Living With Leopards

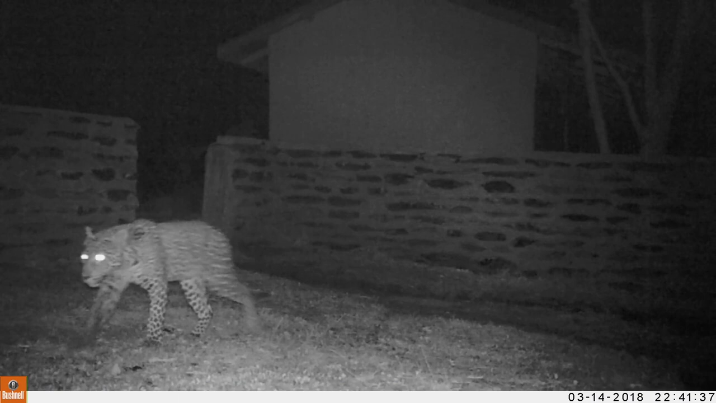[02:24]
the types of habitats that you choose to be in.
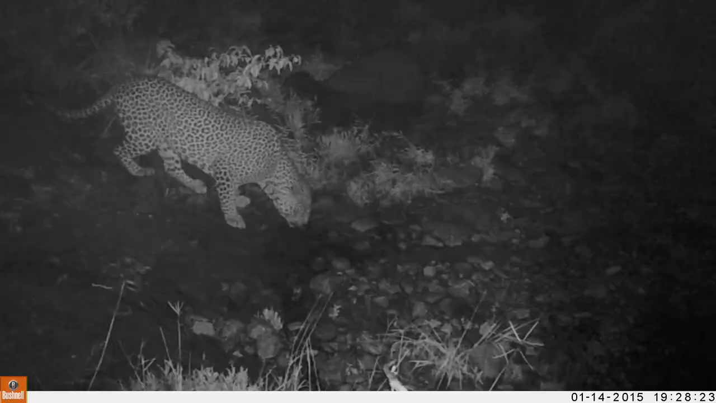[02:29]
And so we use these cameras to identify individuals, identify the types of habitat they'd like to be in and then through that information we can start to assess trends in population and distribution over time and how that may influence conflict in the local communities.